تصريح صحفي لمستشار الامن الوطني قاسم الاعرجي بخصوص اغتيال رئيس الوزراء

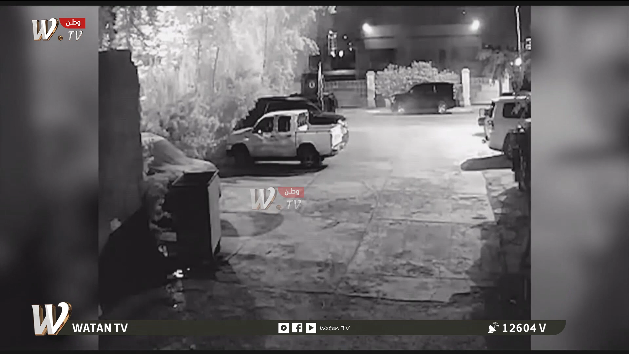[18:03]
بحماية هذا المكان تنتشر كما تلاحظون وفي انتجاهات يقومون بإطلاق النار على الطائرات الموجودة في السماء
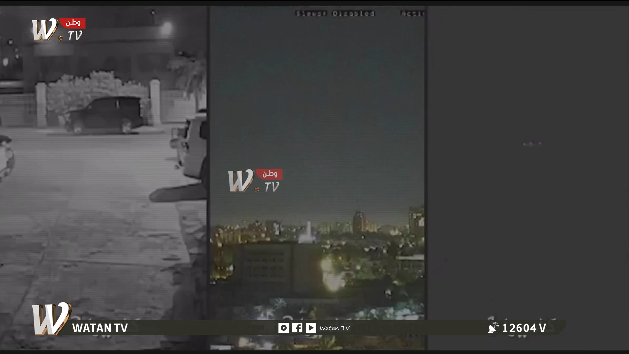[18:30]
هذه الكاميرات المحلية وهذه الكاميرات فعلة وهذه الطائرة التي قامت بالاستهداف